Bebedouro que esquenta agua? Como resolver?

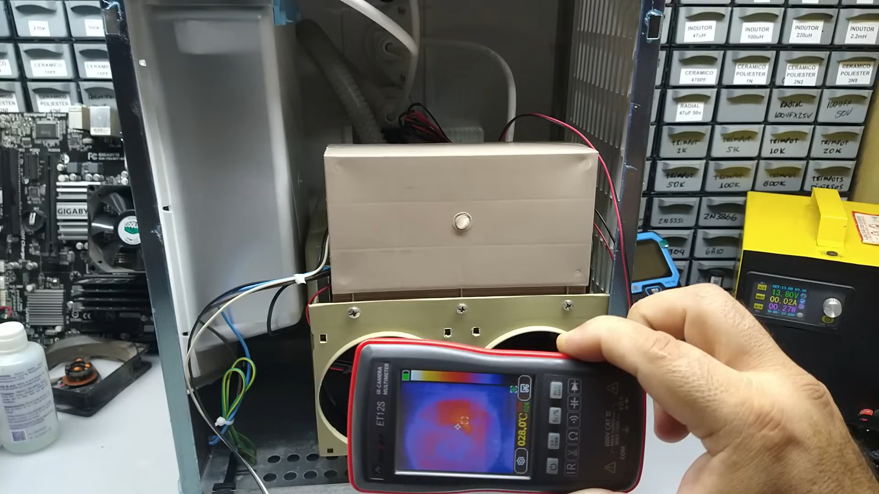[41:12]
O ar aqui ainda está frio. Lá dentro já a gente percebe que já está tendo um aquecimento no dissipador. Ó, dá para ver bem, tá vendo? Olha lá. Lá dentro já percebemos que já está tendo um aquecimento.
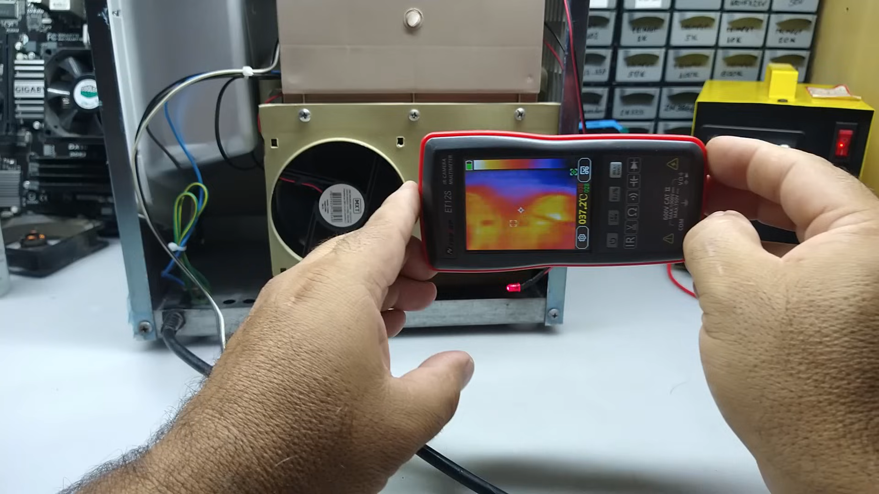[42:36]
Dá pra ver que já tá tudo quente. Até a ventoinha tá quente, ó. Vamos ver aqui, ó. Olha aqui, ó. 40, 41 graus.
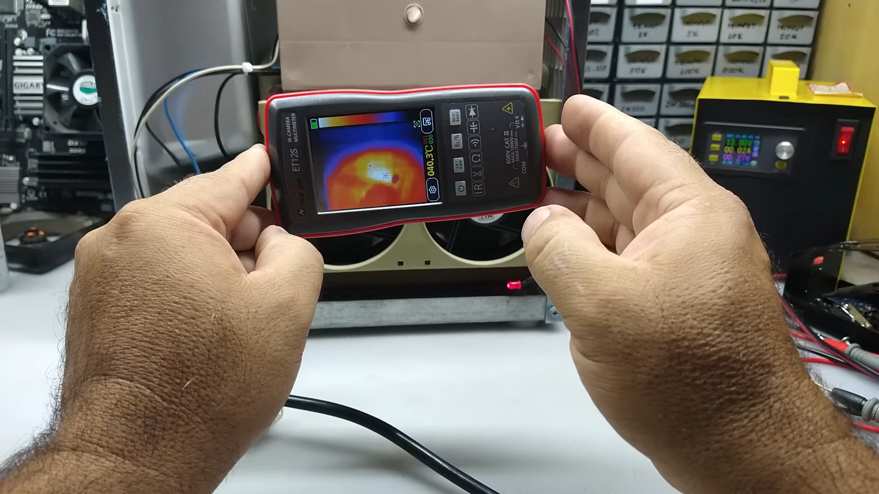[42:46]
Olha lá. Entre 40 e 41 graus.